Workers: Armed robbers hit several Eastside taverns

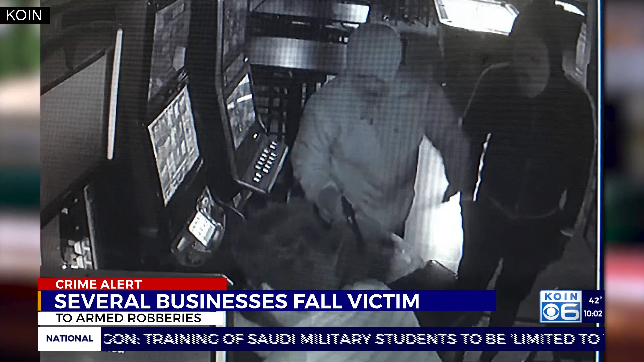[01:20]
two masked robbers did almost the same thing to this man at Mulligan's on Southeast Hawthorne. That employee tells me he's talked to nearly a dozen other east side taverns and bars, robbed or burglarized in recent weeks.